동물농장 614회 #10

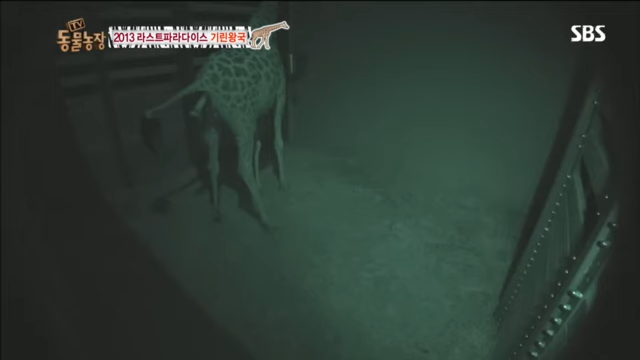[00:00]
드디어, 새끼 기린의 다리가 나오기 시작했다
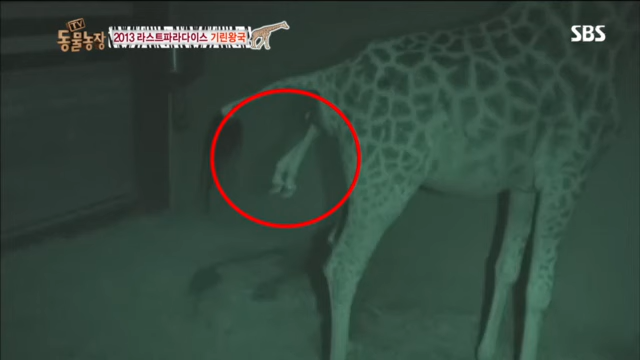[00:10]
조금씩, 서서히, 서서히 모습을 드러내는 새끼 기린 잠시 후,
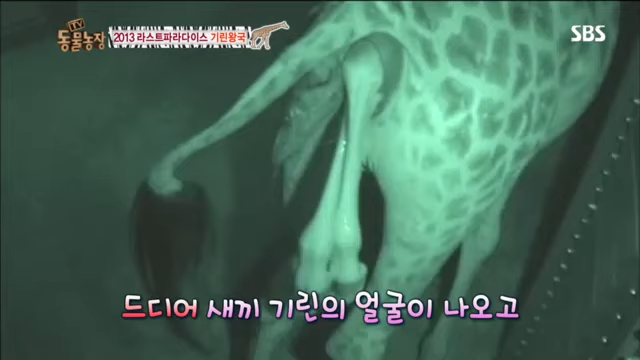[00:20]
양막에 둘러싸인 얼굴도 세상 밖으로 모습을 드러냈다 어? 하지만 더 이상의 진저는 보이지 않고 이 상황이 지속되면 산모도 새끼도 위험할 수 있다 그런데 그때, 우!
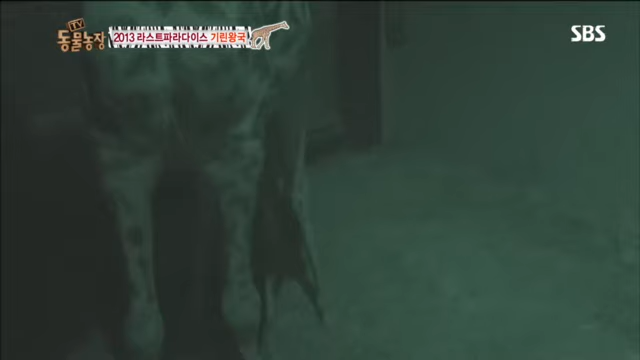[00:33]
우롱찬 소리와 함께, 드디어 새 생명이 탄생했다
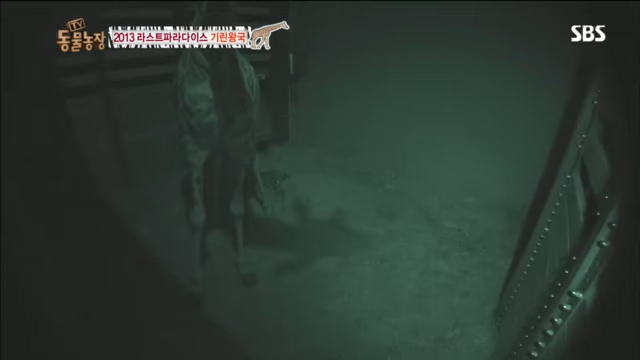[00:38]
그런데 어찌된 일인지,
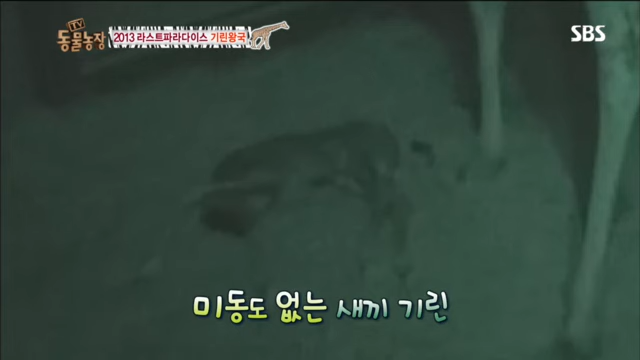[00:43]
미동조차 없는 새끼 어딘가 잘못된 건 아닐까 그러자 천지, 새끼를 깨우기라도 하듯 새끼의 몸을 밟기 시작하는데
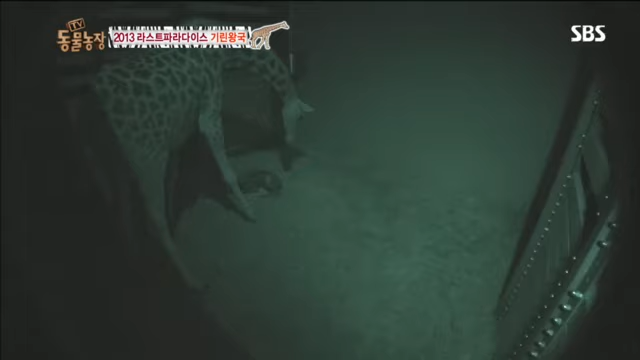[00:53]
태어나자마자 스스로 일어서 움직이지 않으면 육식동물의 먹잇감이 되는 것이 초식동물의 운명 야생은 아니지만 스스로 일어나야 건강히 살 수 있다 하지만, 어허! 힘을 쓰지 못하는 새끼
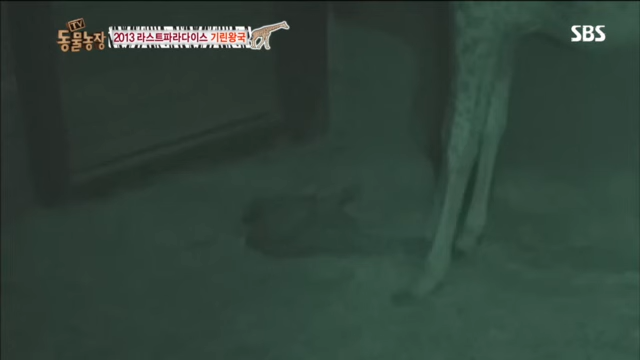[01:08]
그러자, 다시 어미의 본능인가 새끼의 몸에 힘을 넣어주기라도
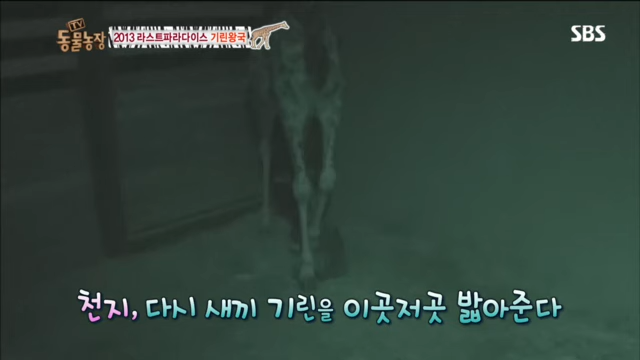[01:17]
하듯 새끼의 온몸을 다시 지근지근 밟아주기 시작했는데
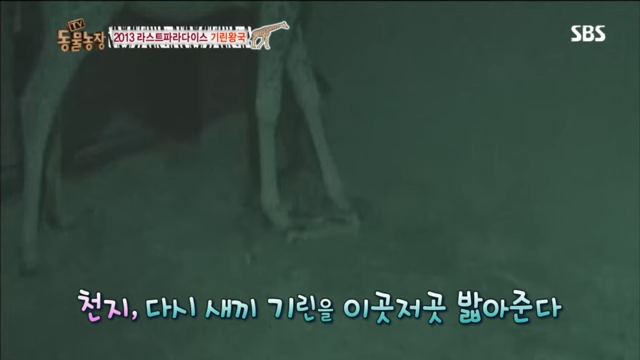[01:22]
그렇게 새끼의 몸을 마사지하길 한참
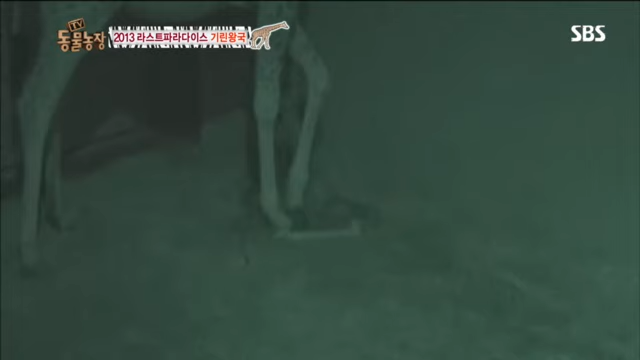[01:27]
새끼 기린 다시 한번 힘을 써보는데 하지만, 또 실패 그런데 드디어, 세상에 태어난 지 다섯 시간 만에 새끼 기린이 자리에서 일어났다 아직 다리에 힘이 붙지는 않은 듯 위태롭게 서 있는 모습 혹시나 다시 넘어지진 않을까 새끼 옆에 꼭 붙어 다리를 벌려 지켜주는 어미